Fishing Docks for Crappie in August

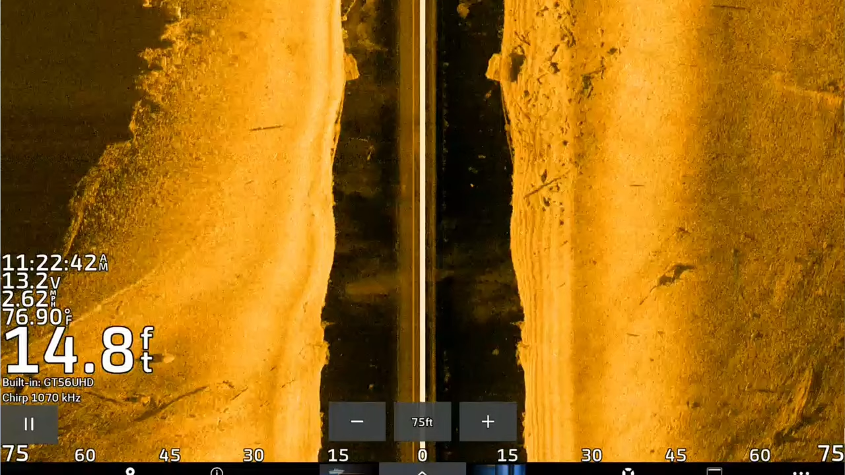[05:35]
On screen: depth 14.8 ft, water 76.90°F
to want the right side of my side imaging showing. It's perfectly fine to have both sides showing whatever you're more comfortable with or whatever you're more confident in actually viewing side imaging with that's what you should be using. But going by a dock I actually just have both left and right up.
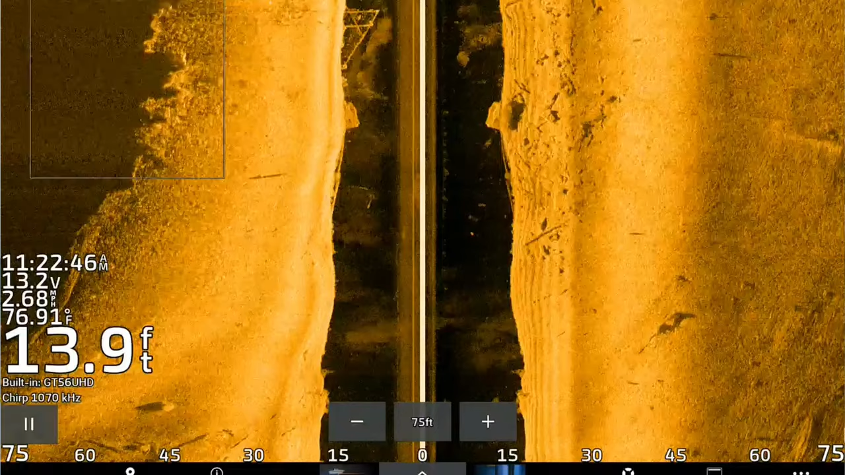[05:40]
On screen: depth 13.9 ft, water 76.91°F
These are what these pilings look like these long bars and
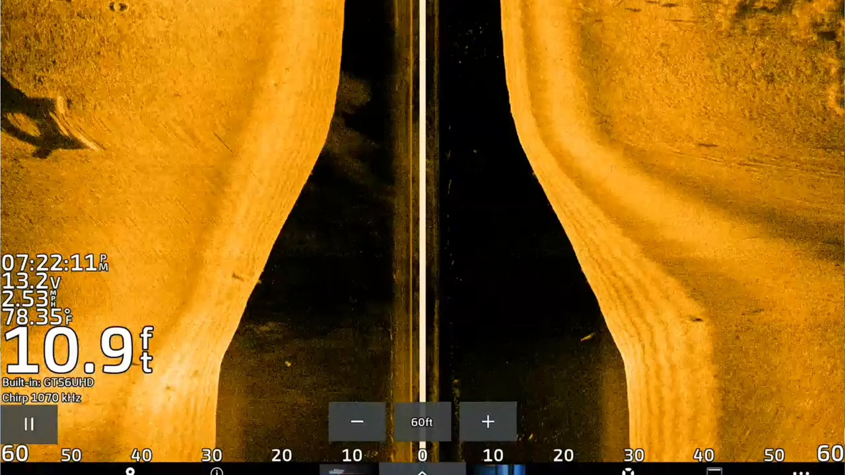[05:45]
On screen: depth 10.9 ft, water 78.35°F
they're pretty bright and these are what these crappie will look like. They kind of look like big Christmas tree lights hanging below the dock.
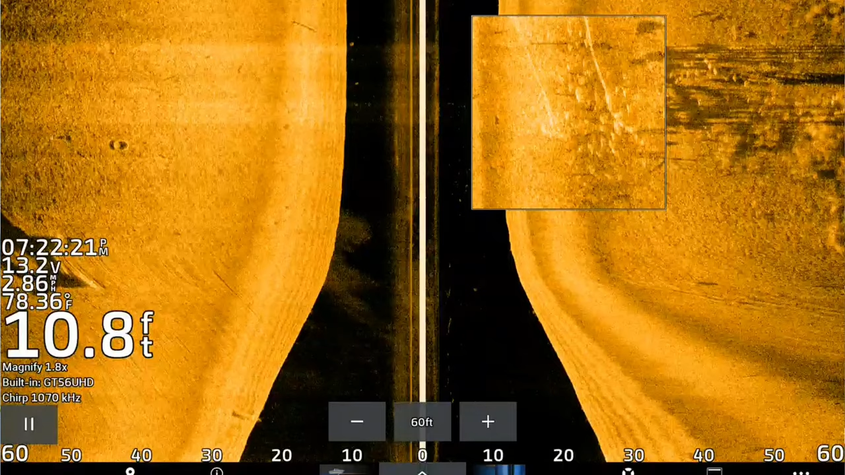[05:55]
On screen: depth 10.8 ft, water 78.36°F
Sometimes you can get a big school of them sometimes there's only a few fish underneath there. Typically if there's a few fish underneath there they're probably bigger crappie. Not always but typically up north on these river systems that's what I found.
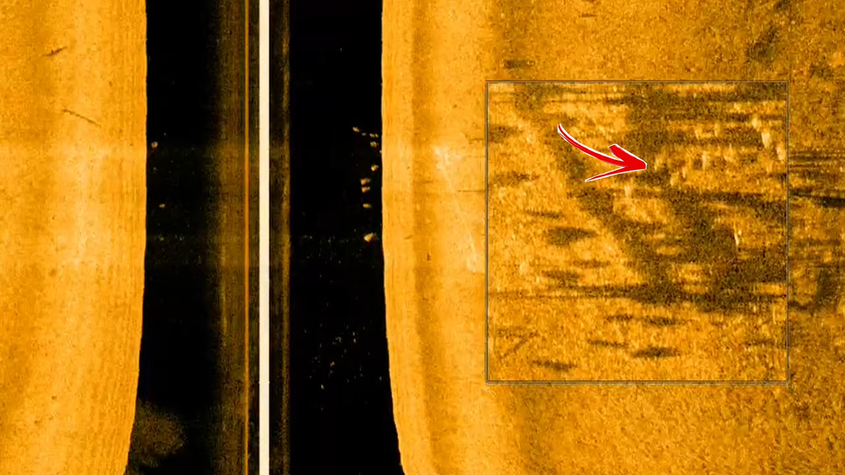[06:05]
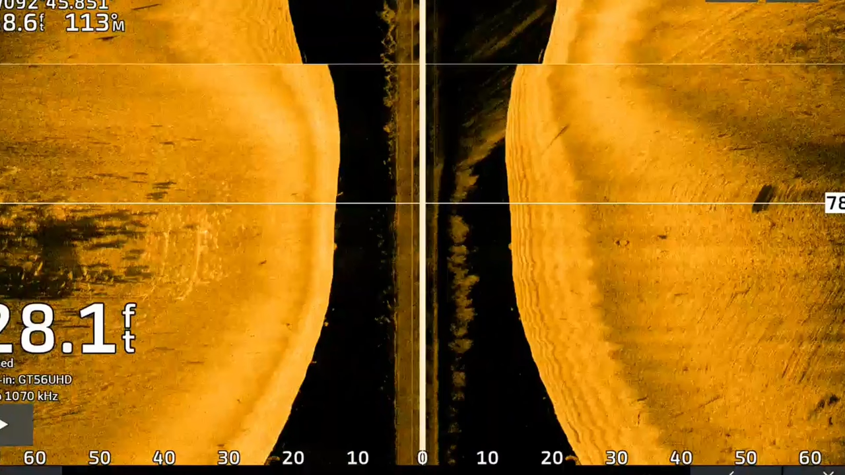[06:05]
So with side imaging settings you want to set your either left or right depending on what you want to scan as far as you can without shrinking the image too much.
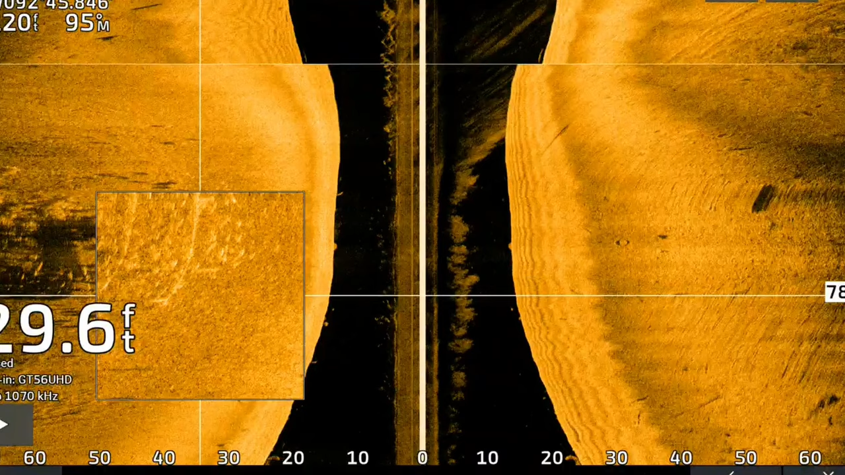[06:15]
You guys still got to be confident in what you're seeing. So typically what I run is about 70 feet left and right and when I go scan by a dock I don't always go like right next to the dock.
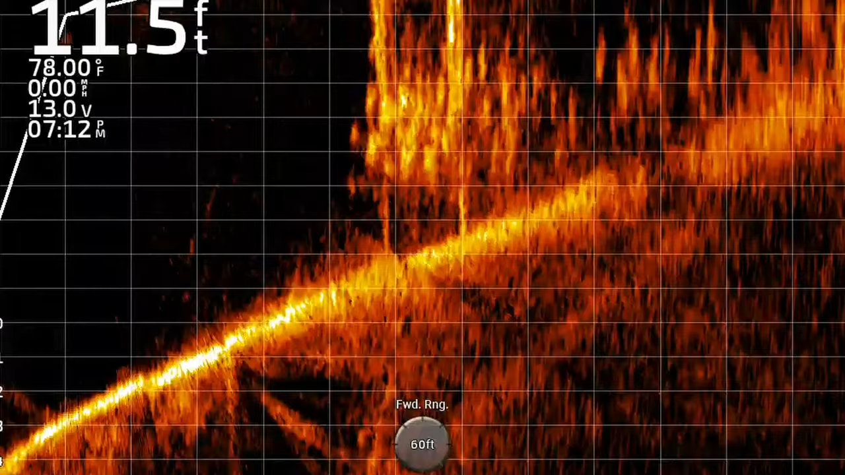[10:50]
On screen: depth 11.5 ft, water 78.00°F, speed 0.00 mph
And just shooting this little crappie monster jig right underneath that yacht and there was a pile of them. I didn't catch as many as I wanted to but caught enough for a meal tonight.